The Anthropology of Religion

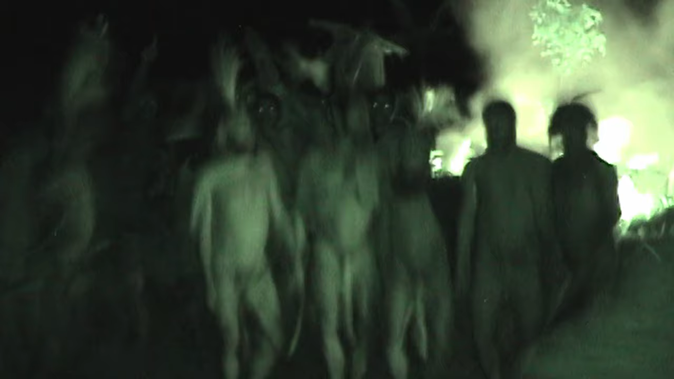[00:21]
My friends there who I had now known for many years decided to have a big dance. And to be honest like this dance just completely confused me.
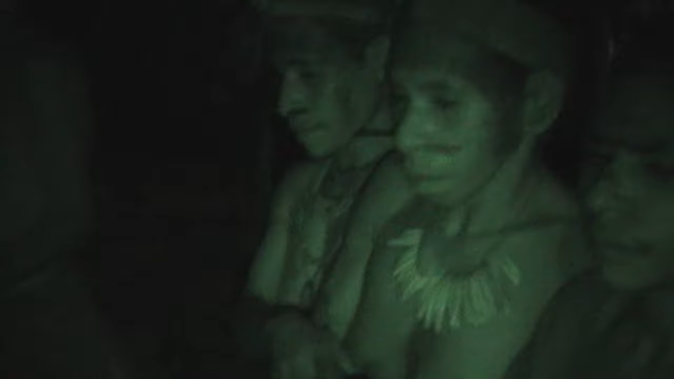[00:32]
People were moving here and there and I didn't really understand what was going on but it seemed really really significant.
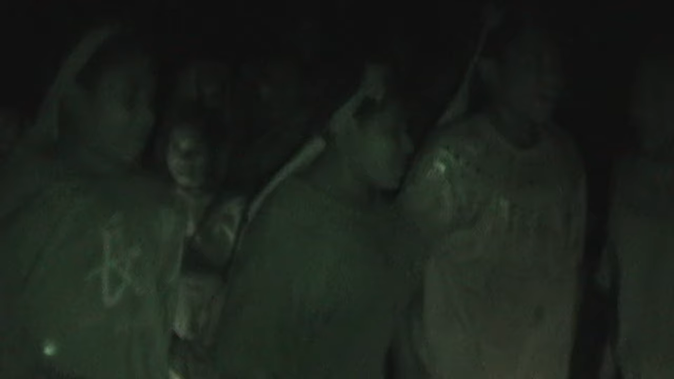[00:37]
I just had to find the right story or the right myth that explains what was going on.
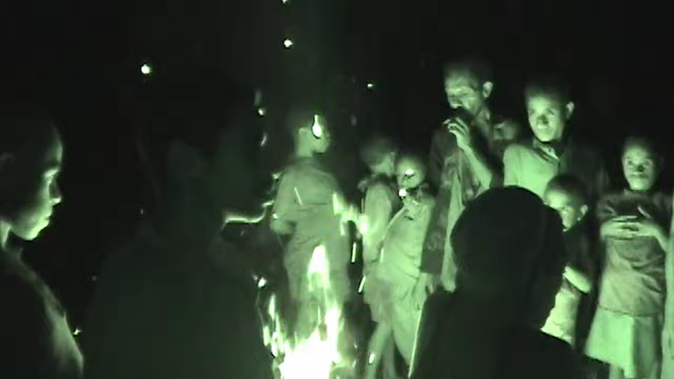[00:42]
There had to be some really deep meaning of what was happening in front of me.
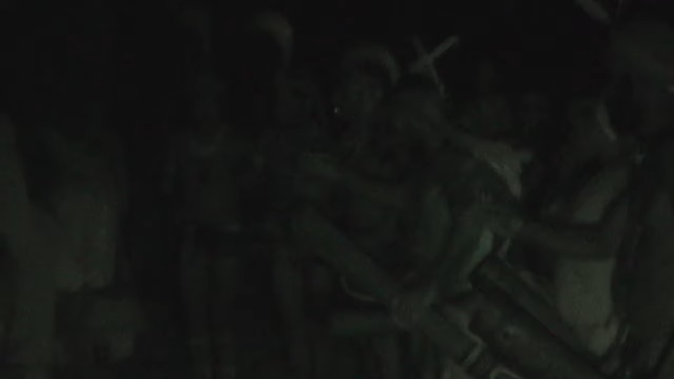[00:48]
They started dancing in the evening and they were still dancing at 1 a.m. when I went to bed and when I woke up I could still hear them dancing.
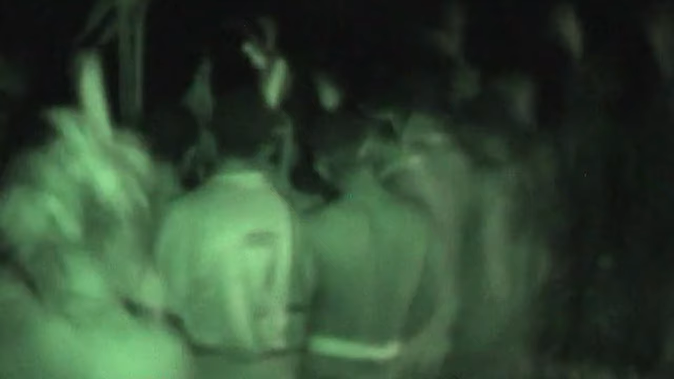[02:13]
About a year later they had another dance and this time I joined in.